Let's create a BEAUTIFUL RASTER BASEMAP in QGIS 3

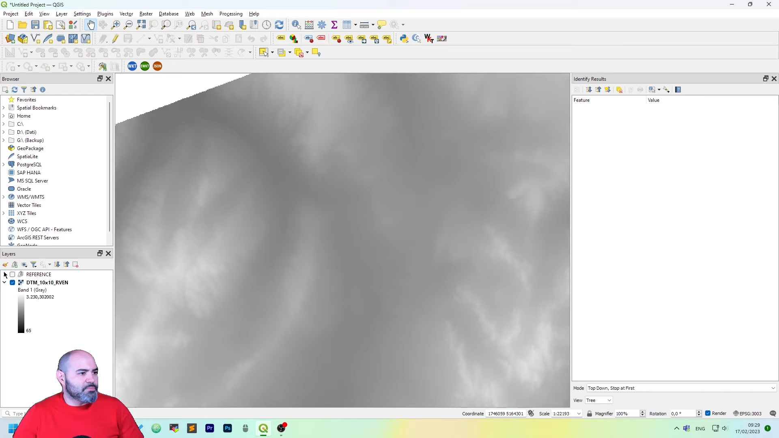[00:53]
Okay perfect, we are here this is this is actually a DTM with a 10 meter resolution and it goes from the minimum which is 65 and the maximum which is above
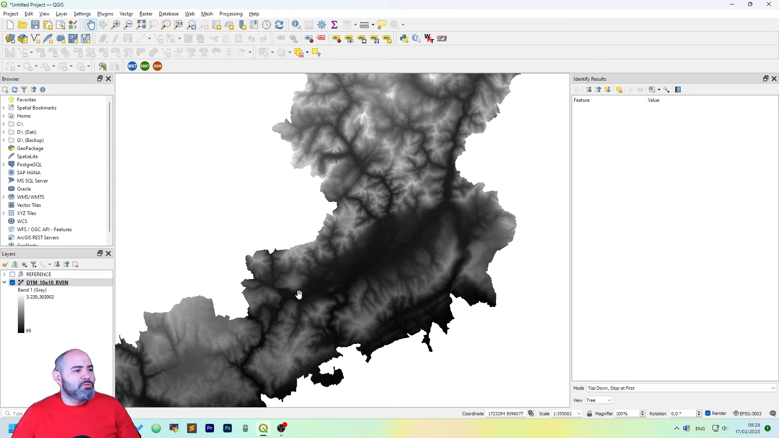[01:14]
3,000 meters height so it's a part of the Veneto region which includes both the Garda Lake area and the Dolomites,
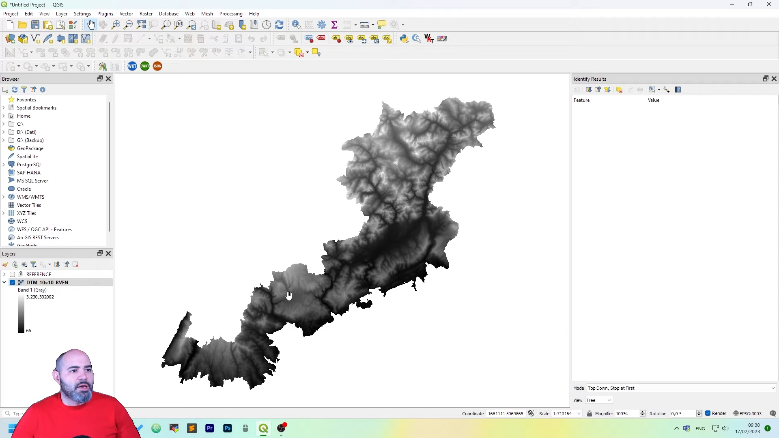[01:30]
the Alps of the Veneto region. So let me show you how to make it really beautiful.
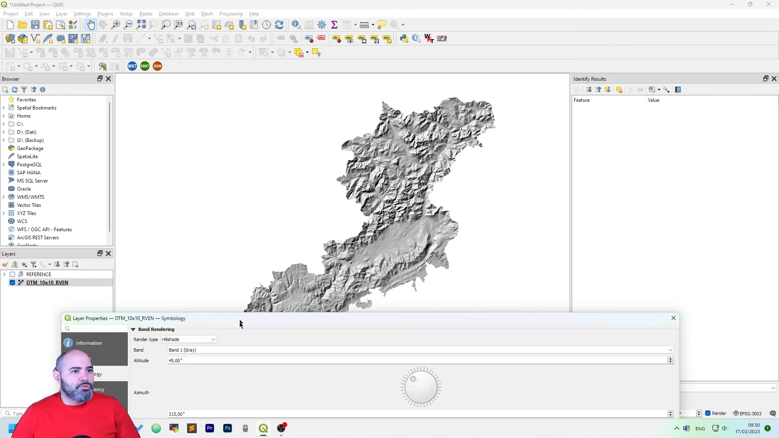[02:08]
will obtain this show you how to tweak it in a few but with default option you get this interpolation
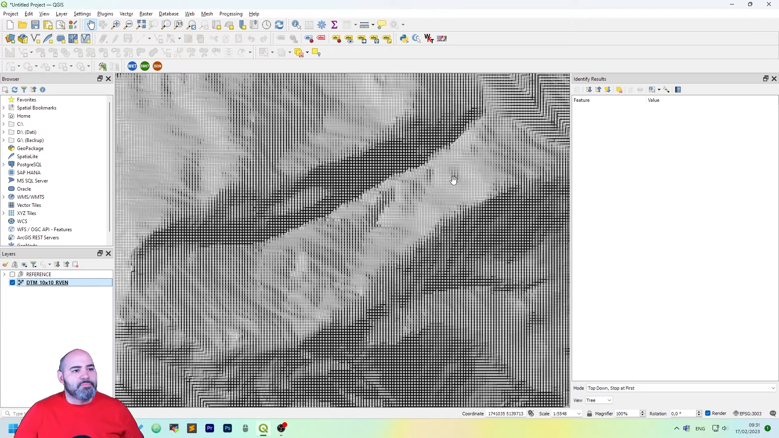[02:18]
which is not really nice to see so let's tweak it a bit.
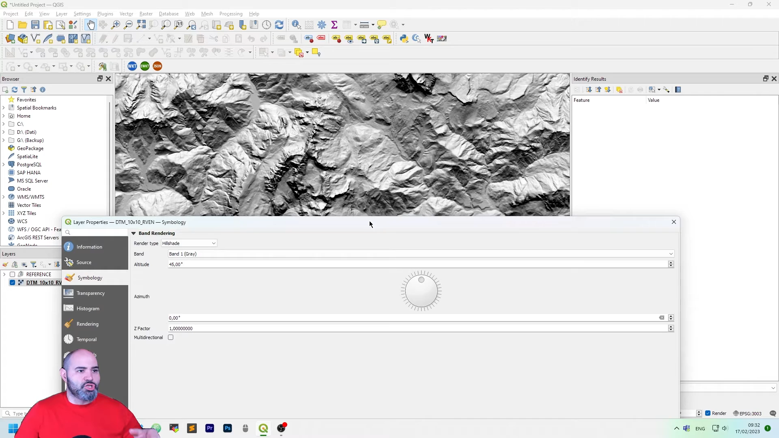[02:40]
Just use whatever you want. I like to set it to zero because it's from the north and
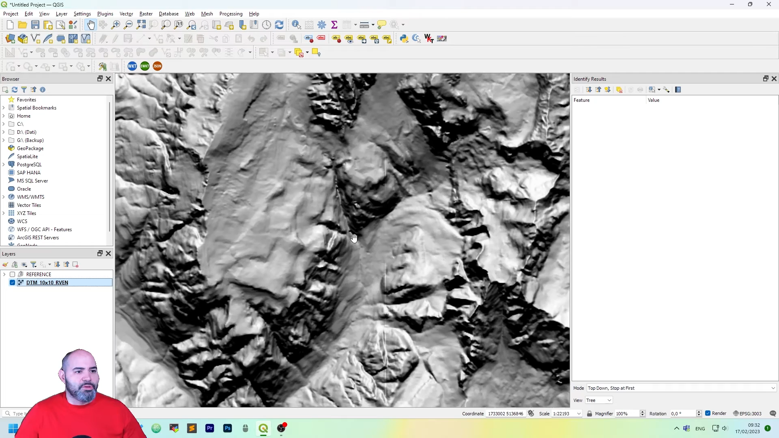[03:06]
better if you zoom in or zoom out the data.
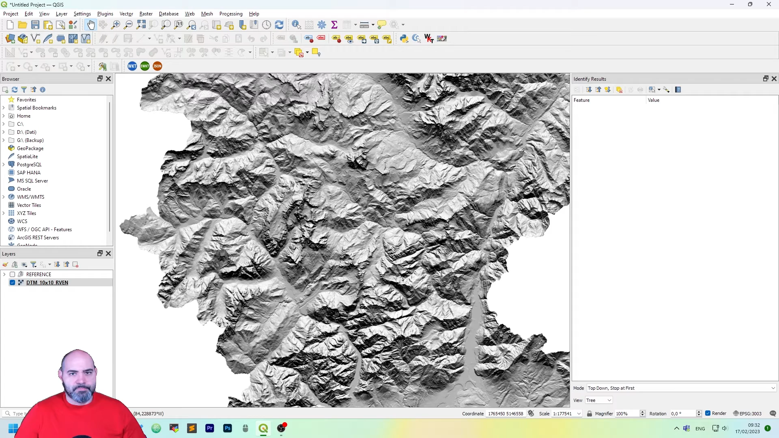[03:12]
Okay now we have a beautiful hill shade but it's gray. We want to add some color to this. So the first thing to do is to duplicate this layer. Switch the old one off. Let's call it hill shade so we know what we are doing and then
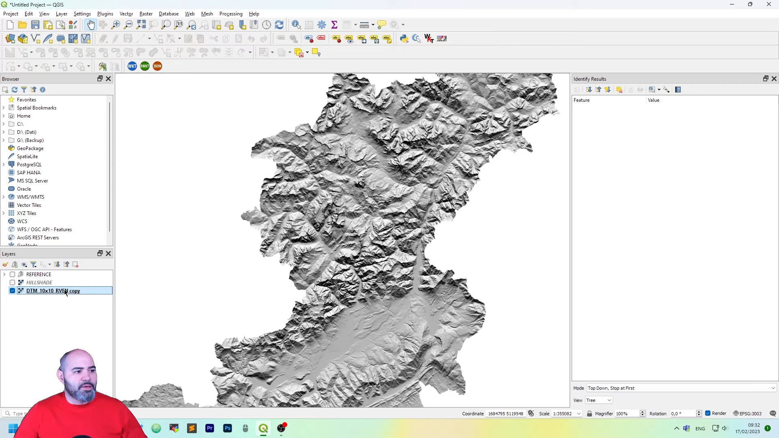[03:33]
open the copy properties and change the render type to single band pseudo color.
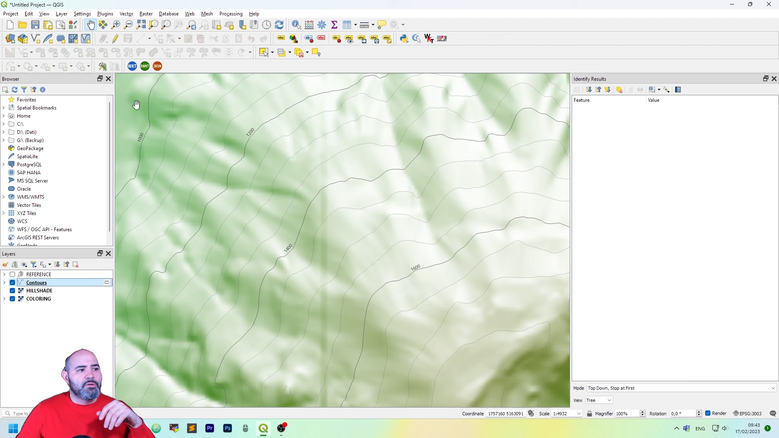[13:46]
we have the height of the contour here, if we zoom out,